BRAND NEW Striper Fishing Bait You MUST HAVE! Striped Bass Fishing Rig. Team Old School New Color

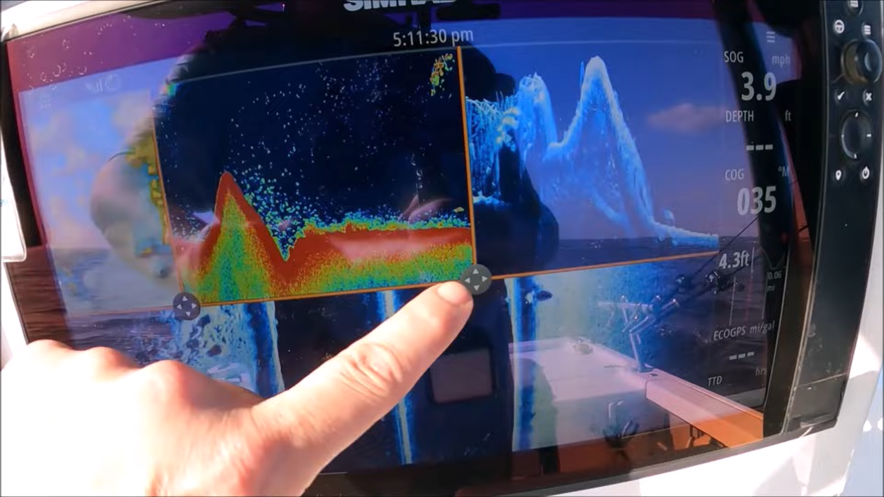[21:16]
On screen: speed 3.9 mph
And then once you get it where you want, you just hit save and there you go.
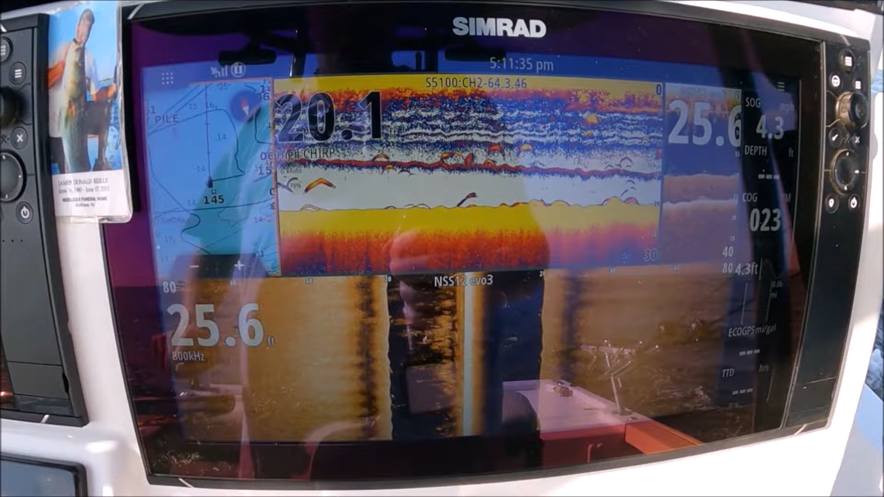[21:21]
It's no permanent damage, you know, you can always do it again.
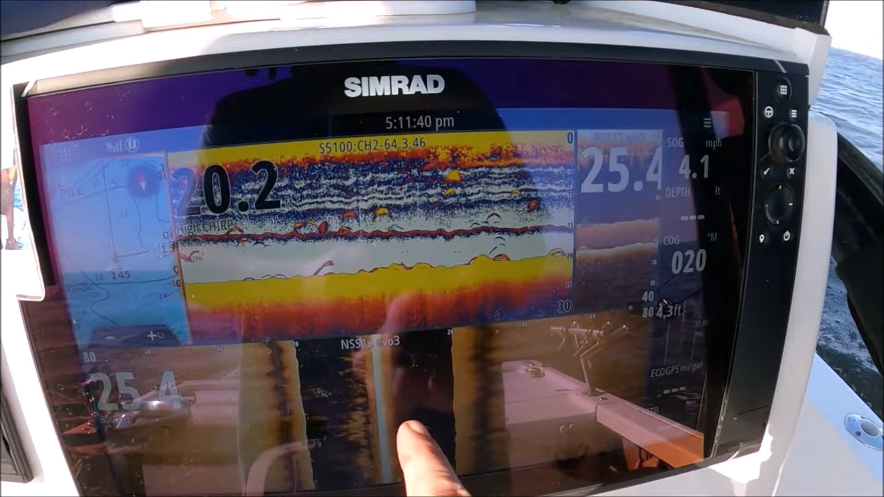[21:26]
If you don't want to swipe your finger down, you can just hit the power button once. System controls come up, so you adjust your splits.
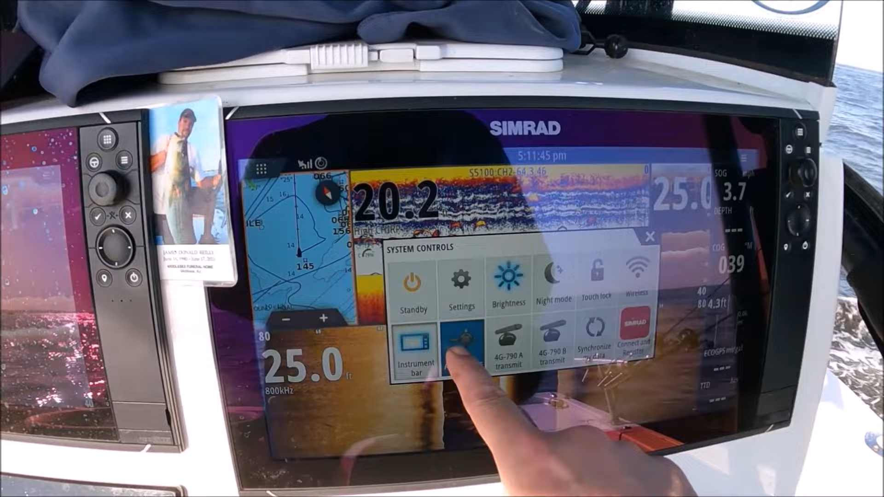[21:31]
Just like in football, get your splits right.
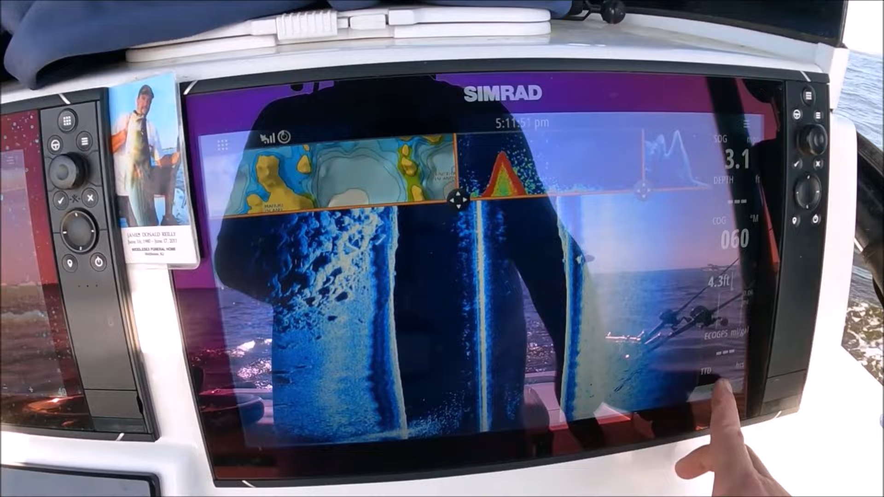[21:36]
You can move it all the way up there. Change it around.
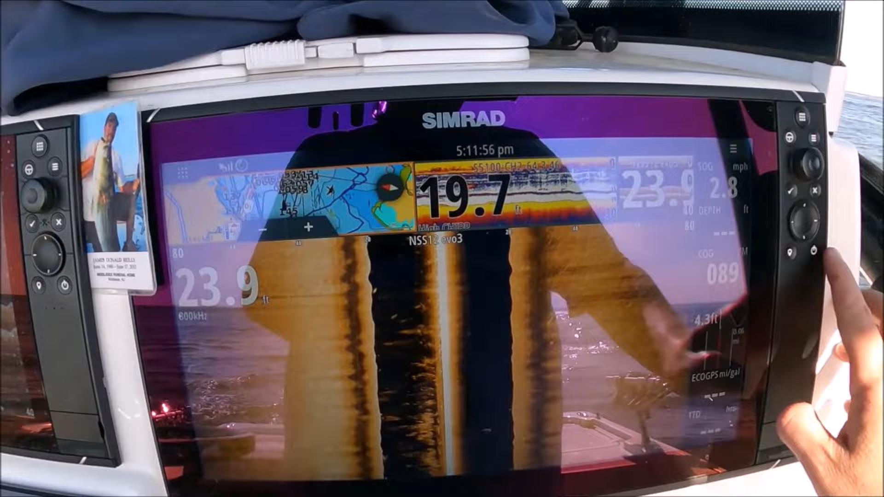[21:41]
On screen: speed 2.8 mph
Lots of straight bass spread out in here.
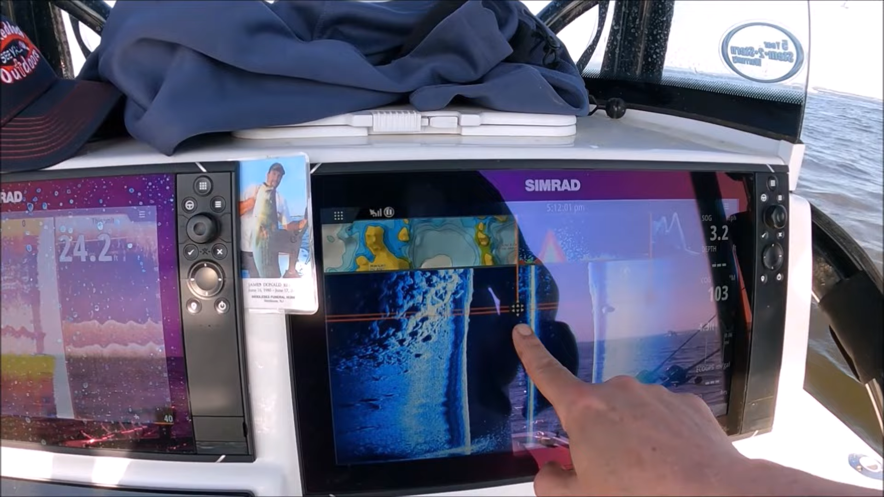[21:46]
So let's go save and good stuff, right?
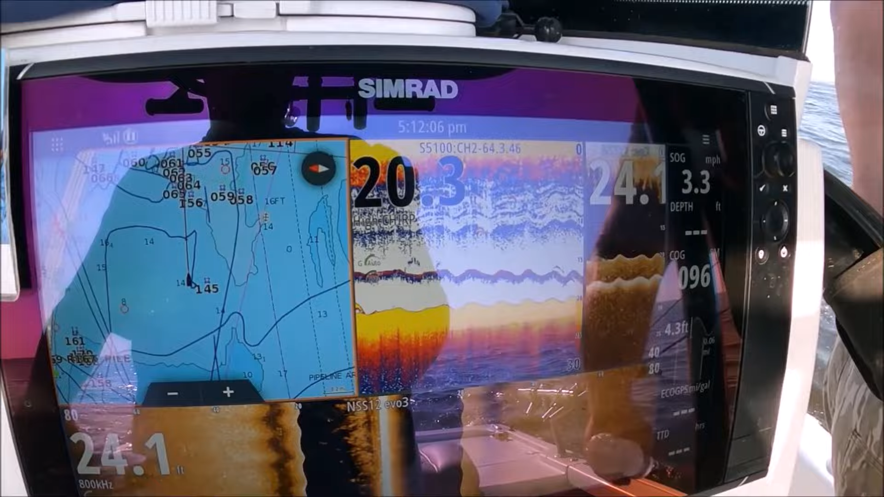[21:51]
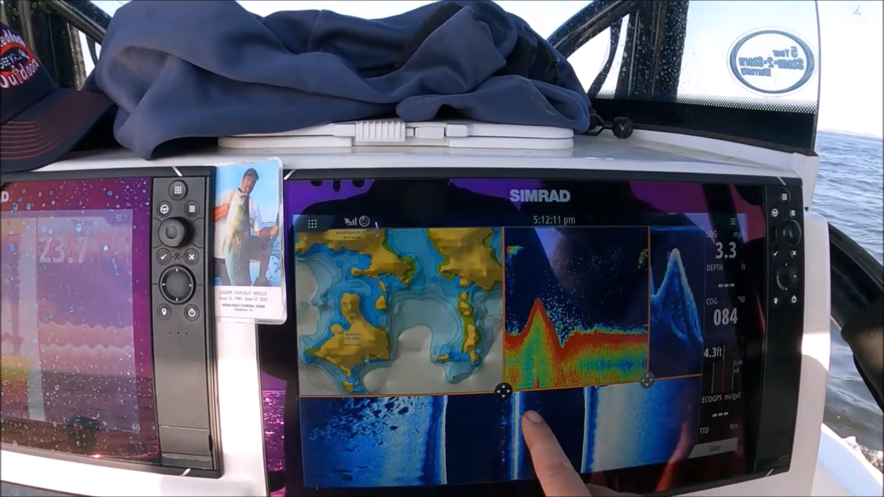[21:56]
So I'll change my panel sizes during the day depending on what style of fishing we're doing,
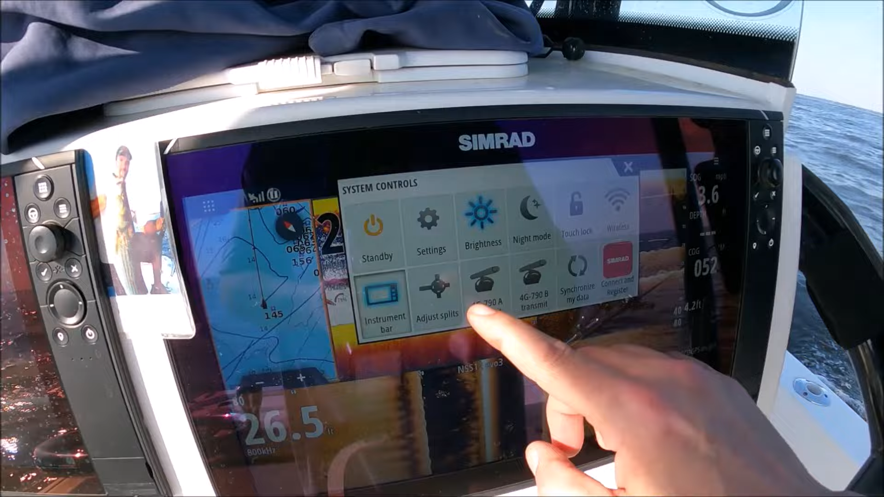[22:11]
You can just swipe your finger from the top and you can adjust your splits and that's it.
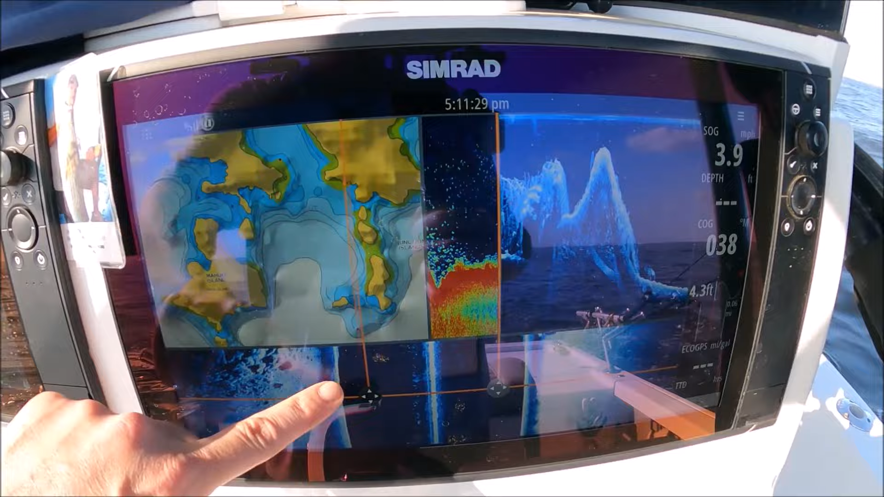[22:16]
We'll just go ahead and change our sizes around or whatever we want them. And then once you get it where you want, you just hit save and there you go.
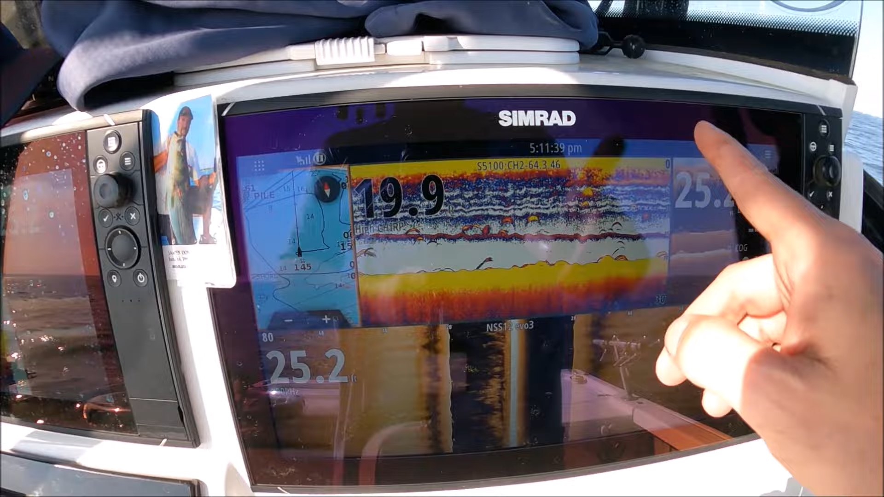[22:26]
If you don't want to swipe your finger down, you can just hit the power button once.
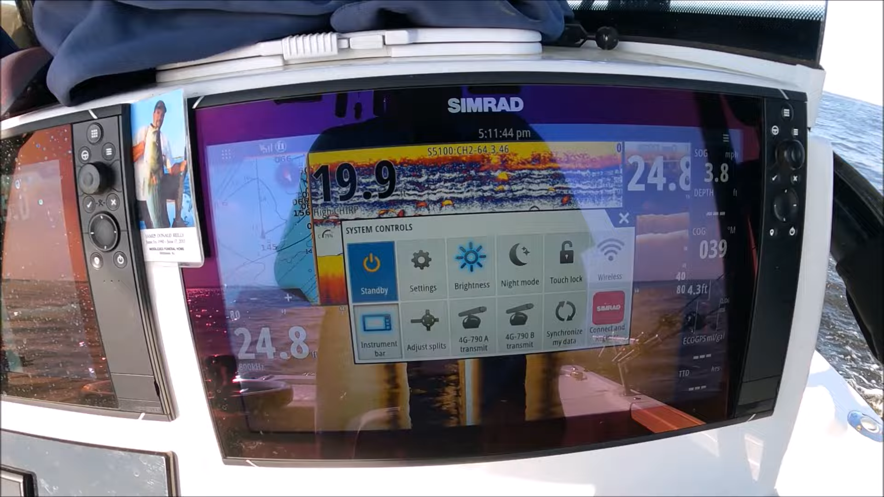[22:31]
System controls come up, so you adjust your splits. Just like in football, get your splits right.
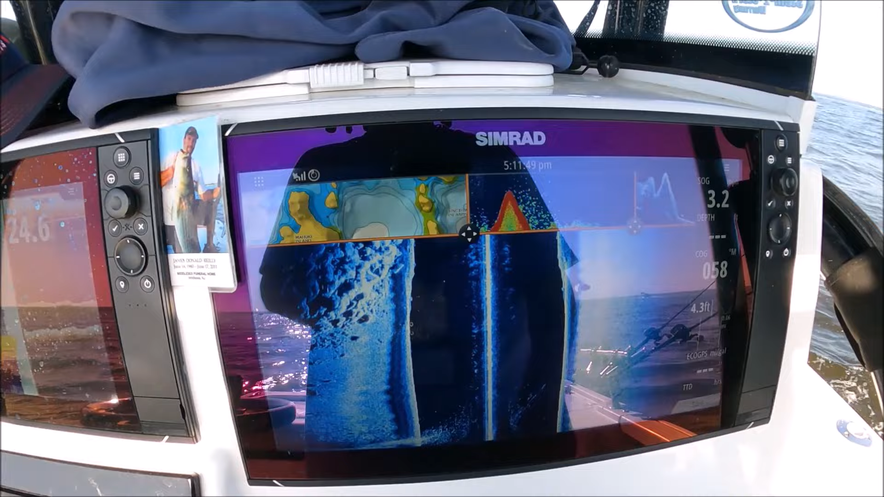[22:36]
You can move it all the way up there.
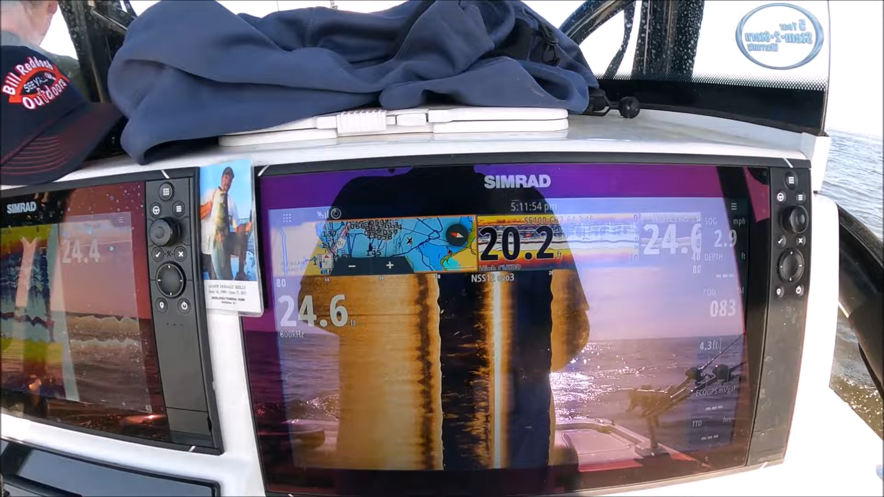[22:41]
Change it around. Lots of straight bass spread out in here.